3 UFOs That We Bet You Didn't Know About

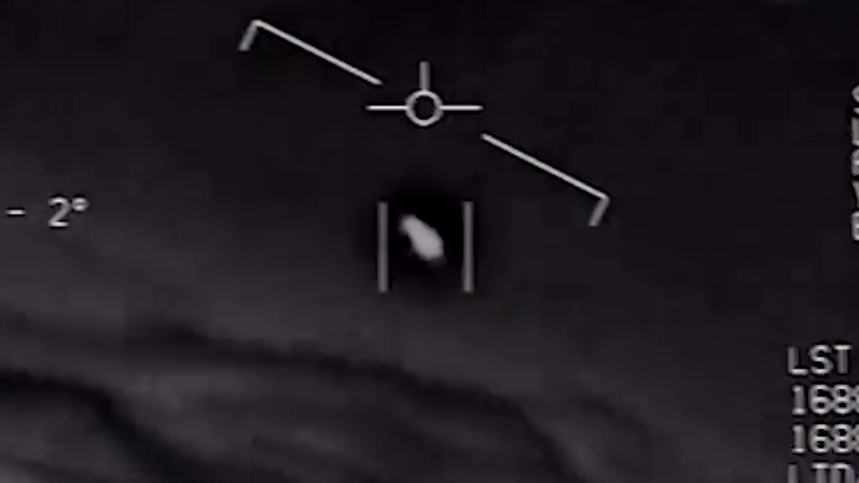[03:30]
One crew member states he believes it to be a drone. The second video, called Go Fast,
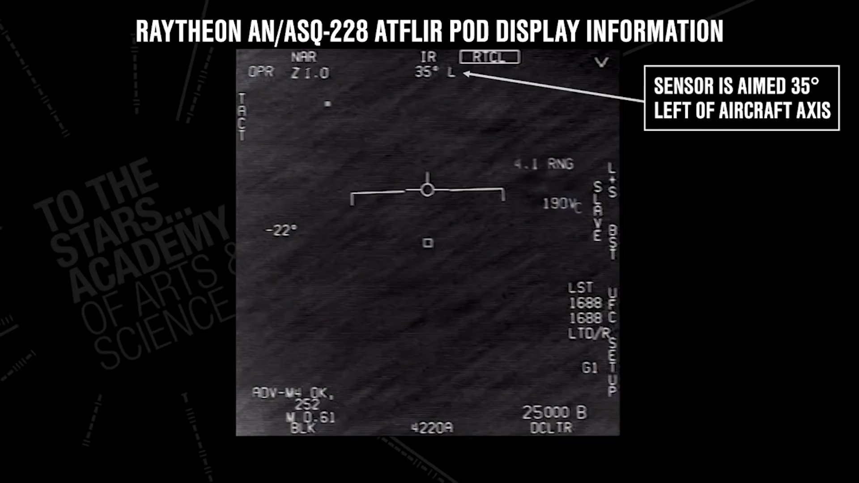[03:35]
shows a similar object that appears to be traveling over water.
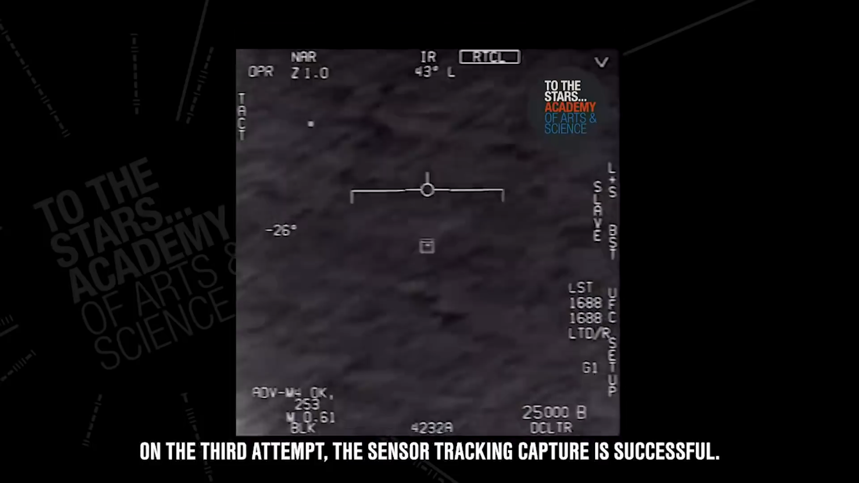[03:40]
Neither flight crew had a clear determination of exactly what they were seeing, and to this day, the objects in question have not been identified.